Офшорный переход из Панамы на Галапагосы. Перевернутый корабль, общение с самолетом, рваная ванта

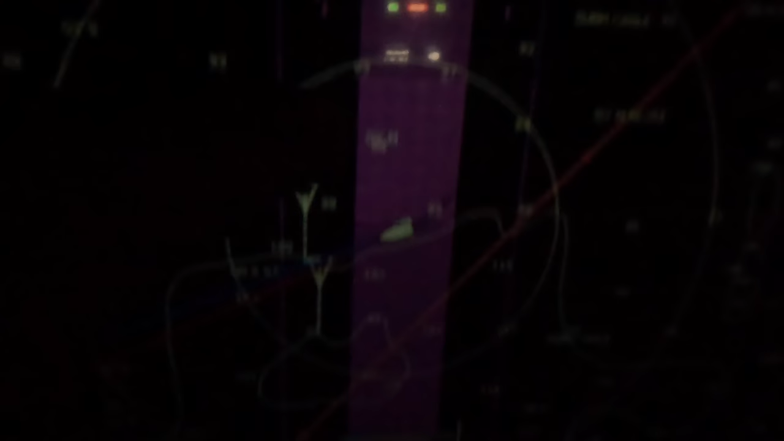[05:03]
То есть у нас два судна проходят, то есть с этим у нас CPA 2 мили, а вот тот, который наверху, с ним CPA миля.
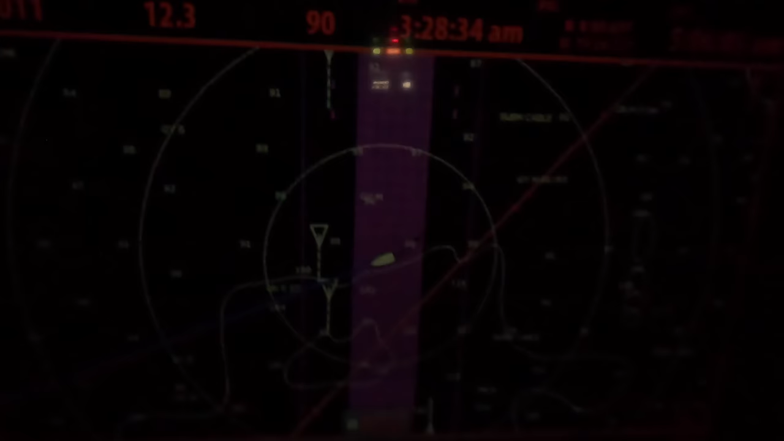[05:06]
Ну, мы, судя по всему, проходим впереди. Так, ну вот мы прямо перед ним сейчас проходим.
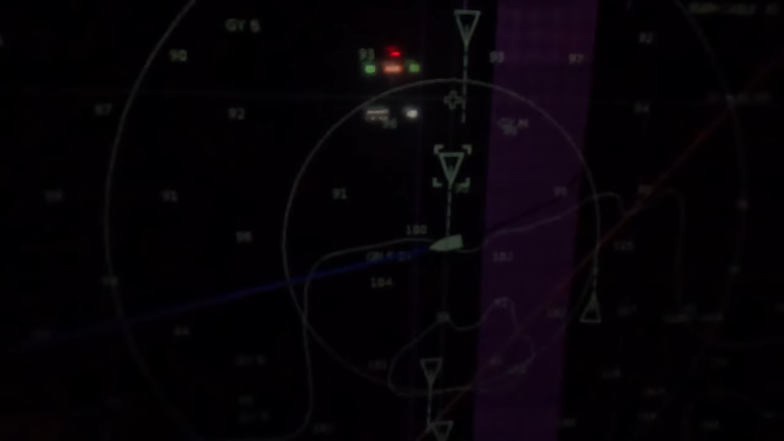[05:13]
У нас расхождение 1 миля, то есть с хорошим запасом.
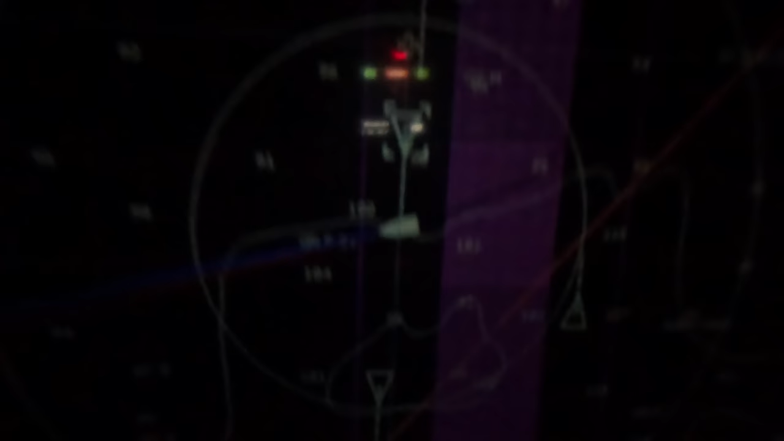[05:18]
Ну, кстати, 1 миля это достаточно плотно.
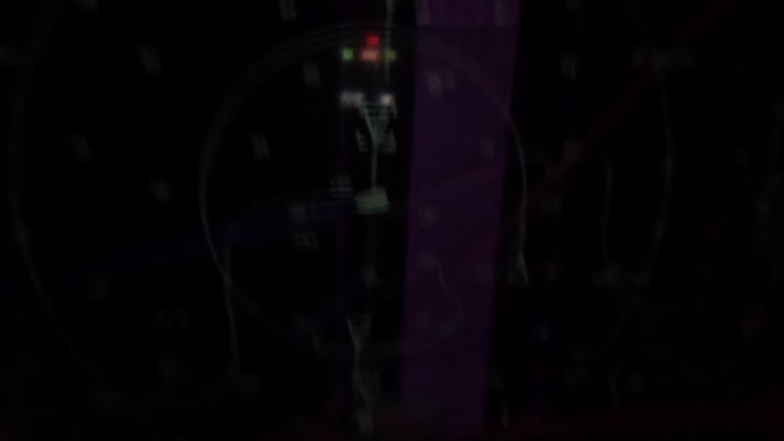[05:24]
Ну, хотя, если учесть, что мы идем через TSL, это нормально, тут трафик большой. Вот он, тут наш красавчик мимо проходит.